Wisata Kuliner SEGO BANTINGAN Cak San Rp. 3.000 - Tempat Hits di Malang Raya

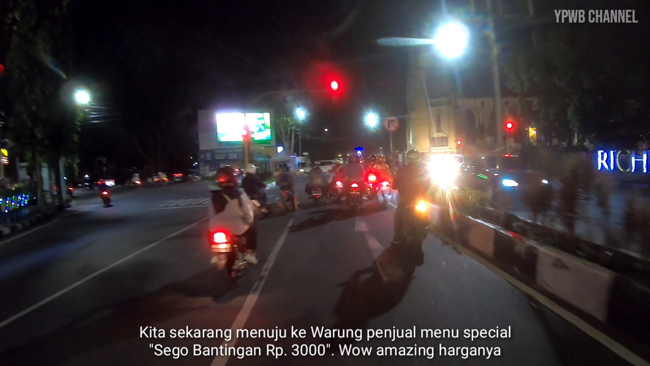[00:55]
3.000. Wow, amazing harganya.
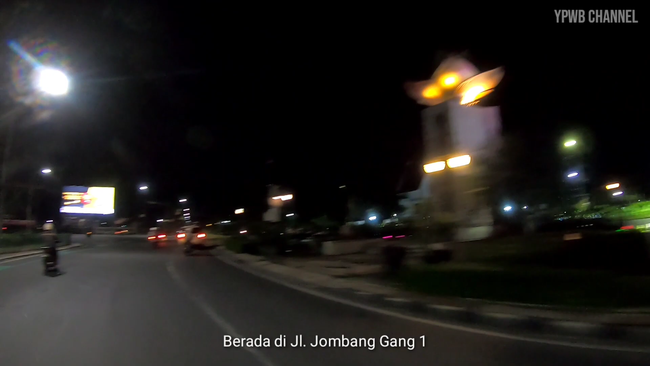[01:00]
Berada di Jalan Jombang Gang 1, tepatnya di depan kampus Universitas Negeri Malang.
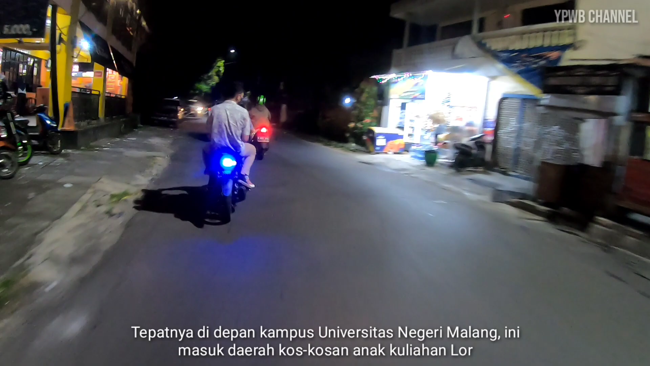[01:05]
Ini masuk daerah kos-kosan anak kuliahan lor. Kita sudah sampai di Jalan Jombang Gang 1.